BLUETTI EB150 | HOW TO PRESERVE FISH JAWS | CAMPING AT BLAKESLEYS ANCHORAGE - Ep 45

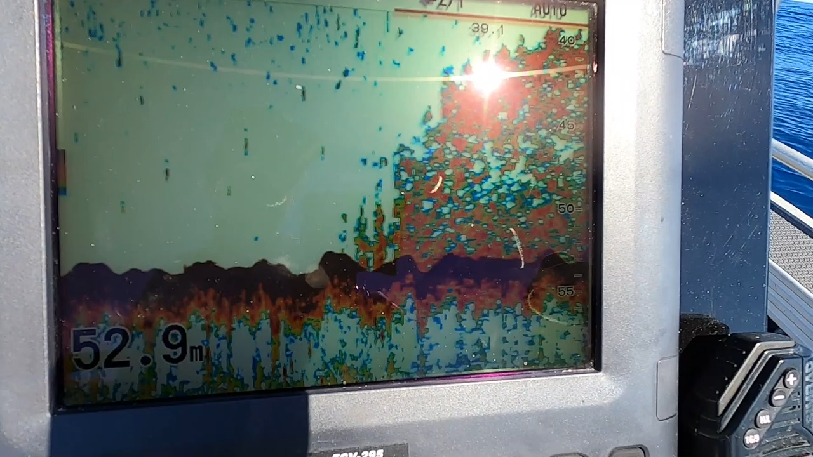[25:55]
On screen: depth 52.9 m
Just fishing a big bait school, fish on it.
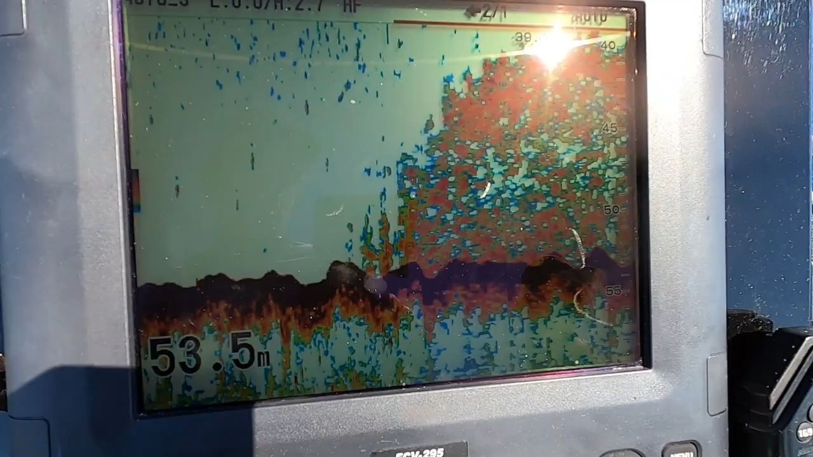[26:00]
On screen: depth 53.5 m
Fish were holding really close to the bottom before. If one comes through again, I'll show you.
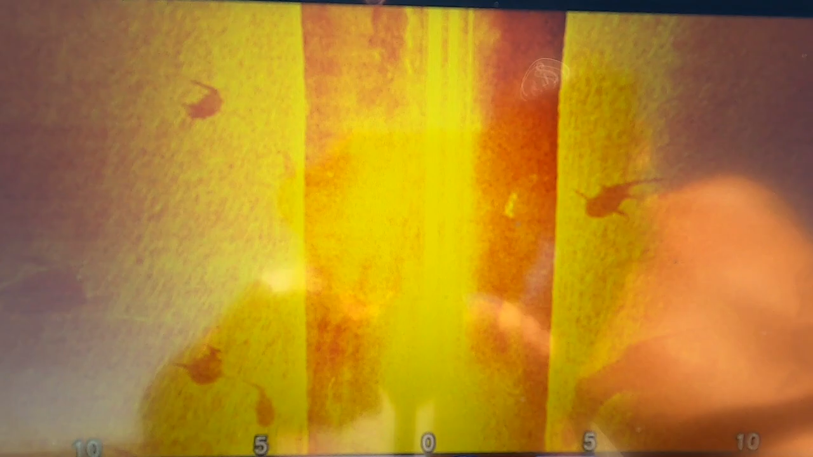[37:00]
And look at these sharks following us along. How's that?